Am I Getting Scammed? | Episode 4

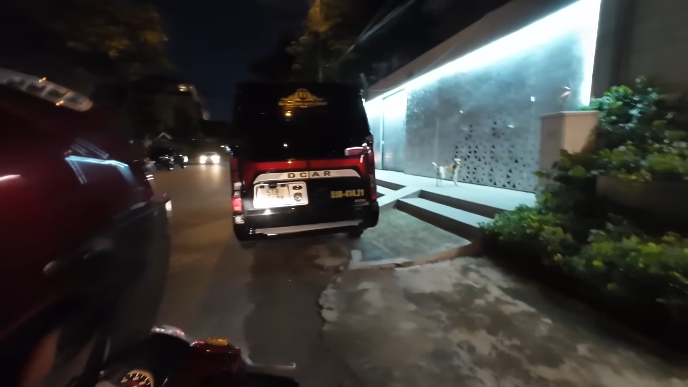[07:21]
This dog is over here causing trouble. Alright, where are we going?